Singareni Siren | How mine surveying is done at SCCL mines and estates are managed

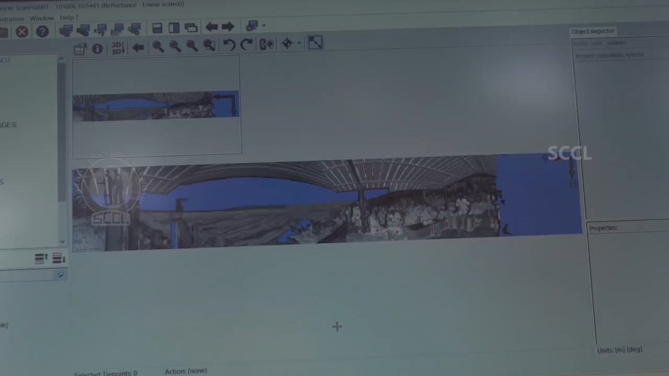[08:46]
which makes laser mapping a rapid and cost-effective technology for SCCL.
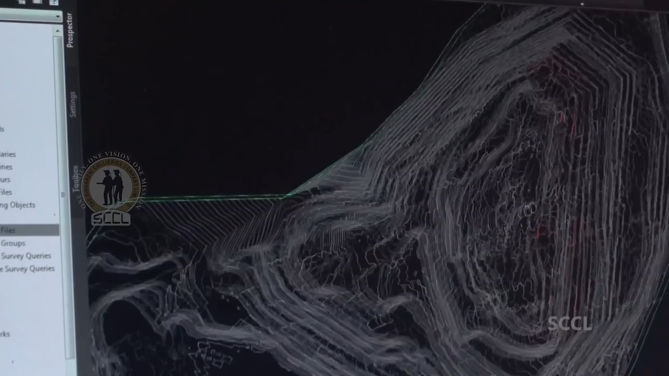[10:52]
structures and features of interest directly in a 3D spatially correct environment,
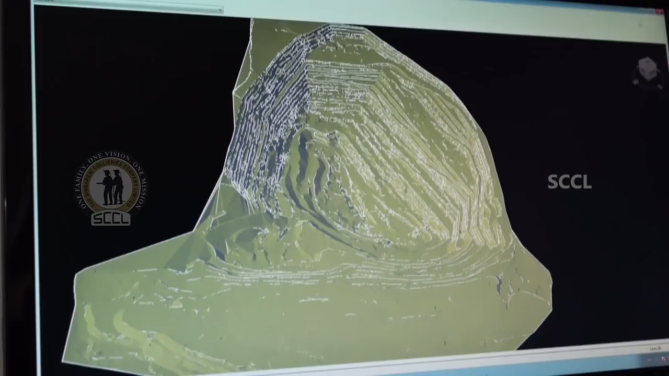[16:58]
total stations and 3D laser scanners has made the acquisition of data much simpler and faster at SCCL than before,
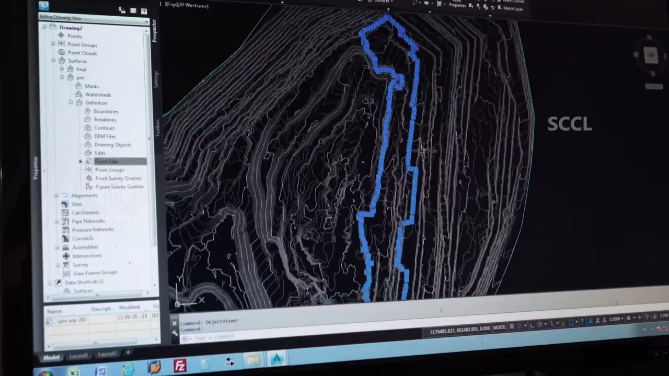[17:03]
and this has turned the survey team of SCCL into one of the best in India.